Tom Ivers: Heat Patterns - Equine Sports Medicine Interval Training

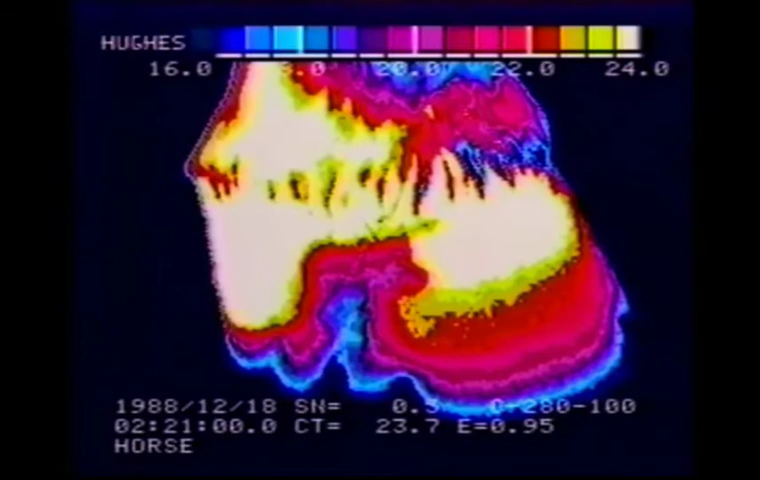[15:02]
And they become inflamed and the quarter crack itself tends to be cooler than those areas. This is a severely lame horse at this point in time, but will heal when that quarter crack grows out or when a patch is put into the foot. Now, here is a set of ankles that shows trouble in both sides, and I'll tell you why. Clearly, the left front foot of this horse is in deep trouble and the right front is less severe. But when we look for hot spots in the horse's foot,
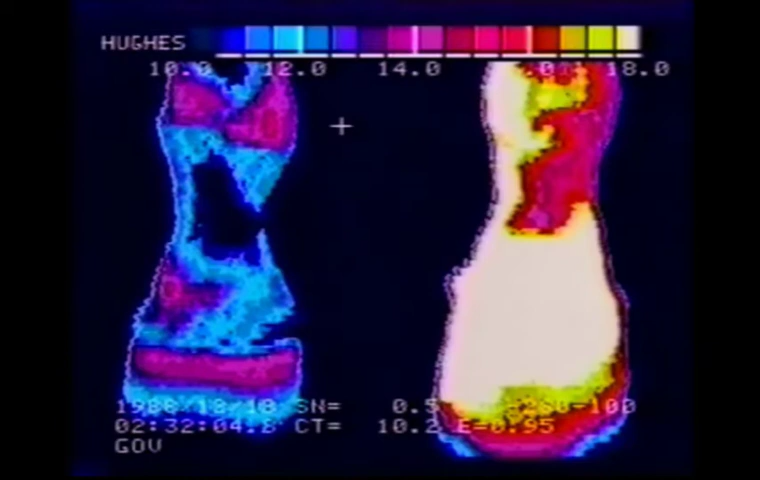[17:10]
You can use tools called pyrometers that you can point at various spots on the horse and get accurate to a tenth of a degree centigrade estimates of the heat from point to point. And you can come up with the same information that you're seeing on this screen with those. Again, a different horse, same kind of a situation. On the left front leg, we've got a problem even though it's not as dramatic as the problem on the right front. Again, the temperature at this point, right in that hot spot of the ankle is 15.2 degrees.
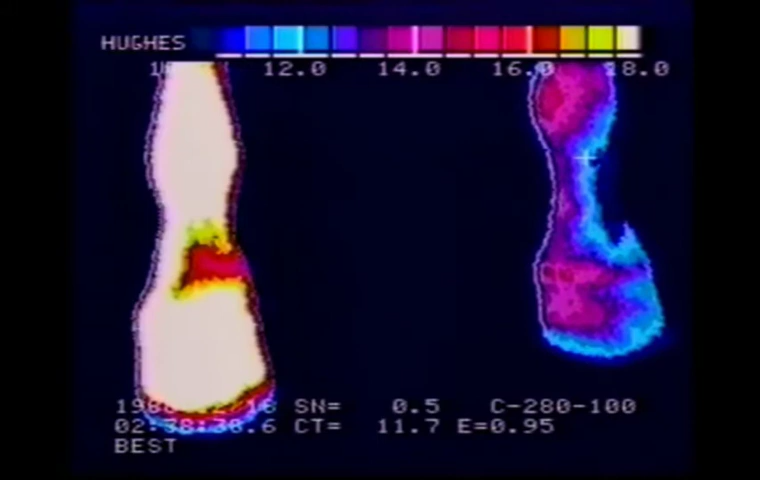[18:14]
So, we have a horse that's in trouble on both sides. Notice that the left front of this horse is unbalanced to the inside at the foot. Hot on the inside. It's very likely that this horse is long shod on the inside of the left front. Here we have a hot shin in a thoroughbred. And shins generally do show up as very localized hot spots. When they get very serious, they can puff out and look like a reverse bow. In this case, this one is a straight-shinned horse that is slightly off on the right front.
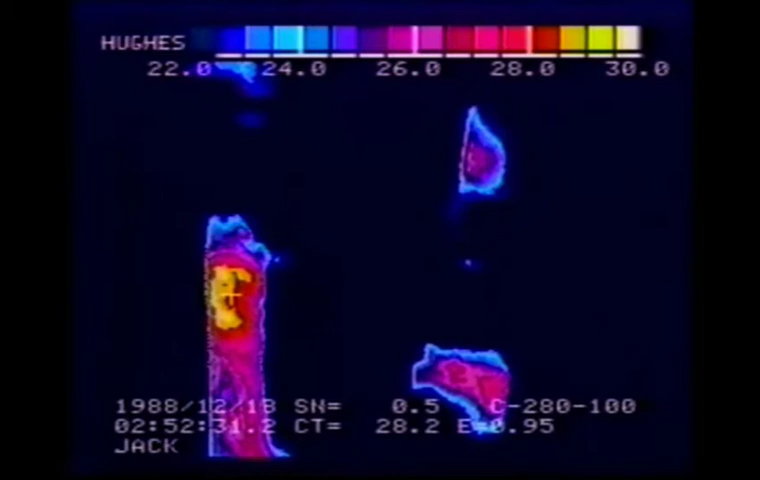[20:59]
And then we did a zero graphic x-ray, and sure enough, he had an important crack in his cannon bone. And that crack on the thermography showed cool in a spot just like the spot you're seeing here looking hot. Now you have to be careful about the way ambient temperature affects these horses. Here we're looking at a scan that starts at a low of 10 degrees and a high of 18 degrees. And it looks like we've got extremely inflamed feet.
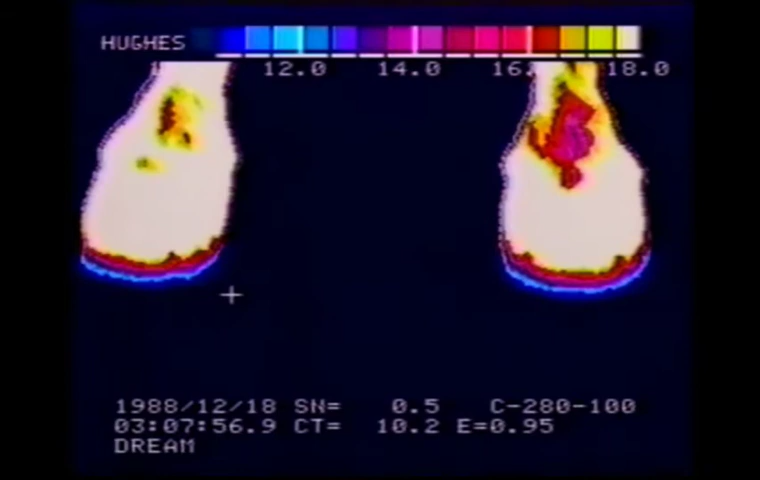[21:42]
But what we know about the picture we're looking at is that that white area is higher than 18 degrees or 18 degrees. And it's not telling us anything. We're not seeing anything here. What we're seeing is that our window is set too low. We're expecting something different than what we see.
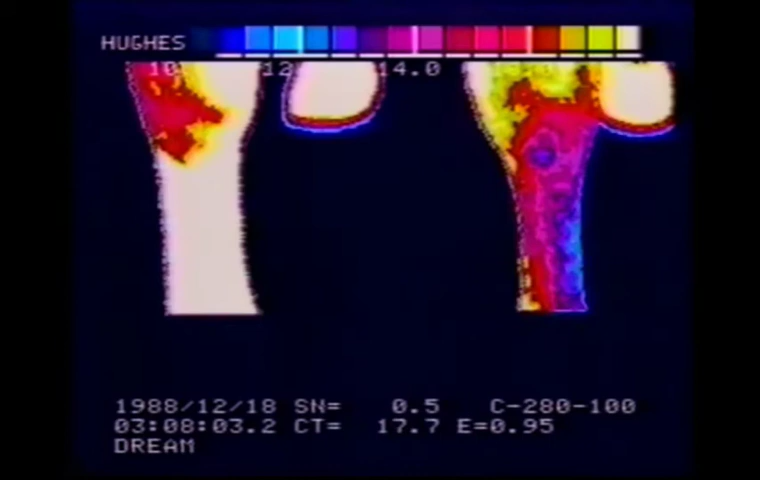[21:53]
If we look on up the leg, we can see that, sure enough, the lower leg certainly is inflamed on both sides. And those feet are probably sympathetic to something that's going on above them. But we're still set at 10 degrees low. And what we want to do is just raise that window up enough so that we can see exactly where the problem really is.
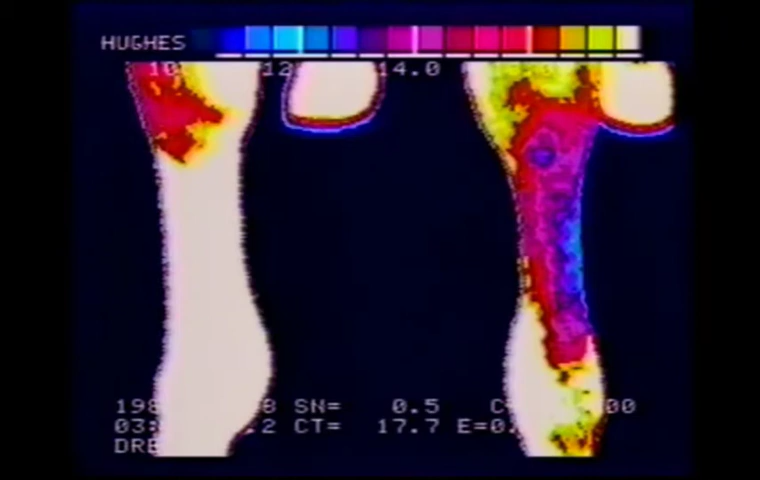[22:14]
And in this next picture we see that we have relatively normal feet. We've got coronary bands that are straight lines right across the foot with no hot spots in them. Real normal coronary bands. Now, again, look at the top of the scale and you can see that the temperature is 18 degrees centigrade low to 26 degrees centigrade high. And now we can see that where the problem is, especially in that right front, is the ankle.
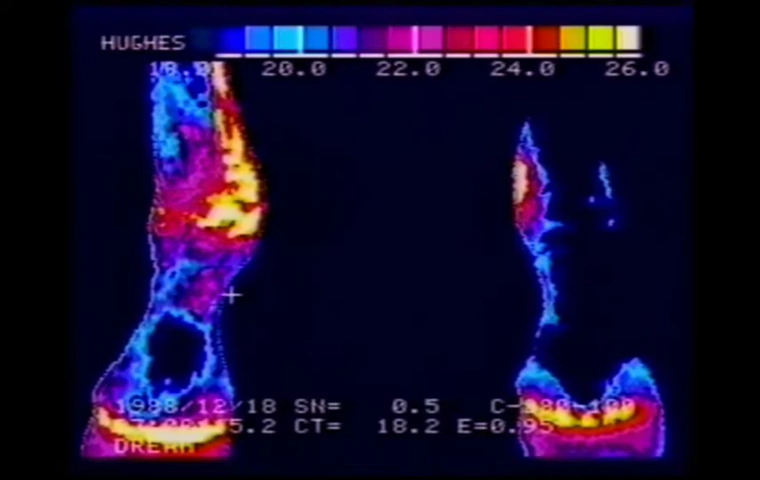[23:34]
When you get an acute injury, it tends to light up the whole leg even though those areas that are experiencing the trouble are going to be, in general, hotter than any other place on the leg. Now, this is a hot knee and it shows characteristics of two kinds of problems. The first kind of a problem that we commonly see in young horses when they start going to work is kind of an epiphysitis problem. And on this left front knee, the area to the inside of that knee, right up and down through there,
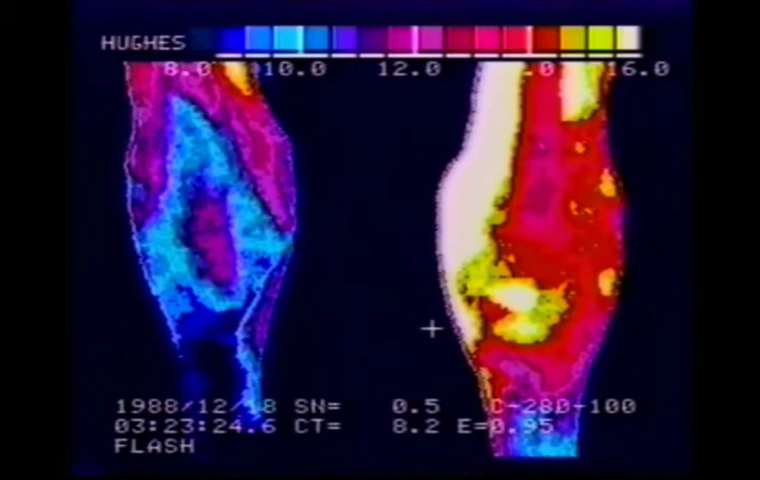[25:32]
You might want to be feeding chondroitin sulfate or giving adiquan treatments to a horse that's showing signs like this, because you don't want that epiphyseal plate to light up and get irritated and develop osteochondrosis or degenerative joint disease. Now, here you're looking at relatively normal post-exercise hocks. There is a blood vessel that comes down through the hock, through that area, and up around the hock through these areas, if you can follow that cursor up and down there.
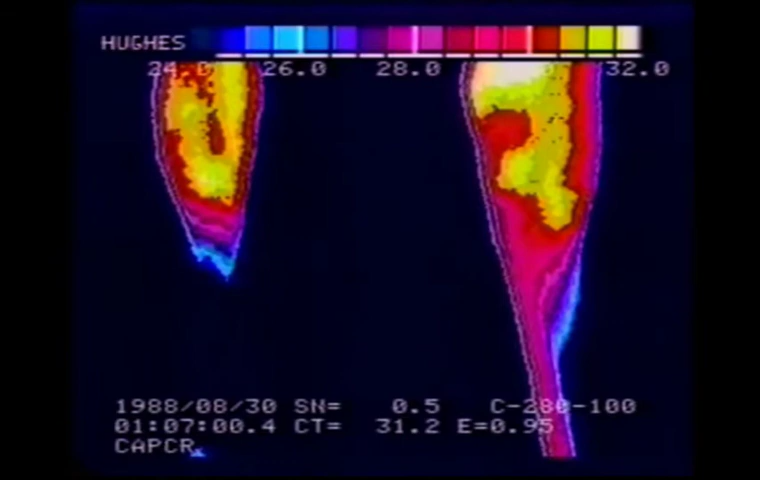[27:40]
It can be a lot hotter than this, and this is a post-exercise hock, which is always warmer than one from a horse taken at rest. Now, this is an interesting horse because he's got multiple problems. The first thing we can see, even though the ankles in this case are not yellow or white, we can see a dramatic difference between the temperature of the ankle on this right front area, which is 30.2 degrees centigrade, and the coronary band of the foot,